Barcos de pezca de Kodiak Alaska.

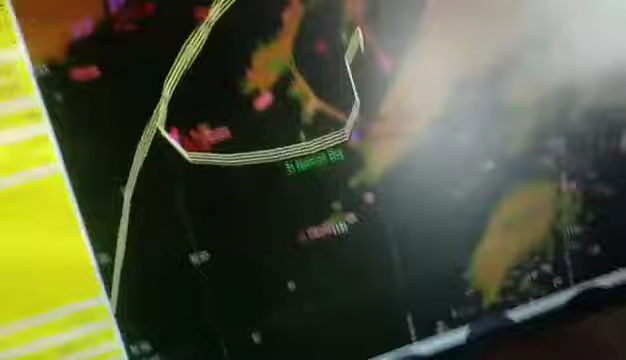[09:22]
donde va manejando, miren, donde estamos al paqueado, ahorita, aquí está el barco, miren,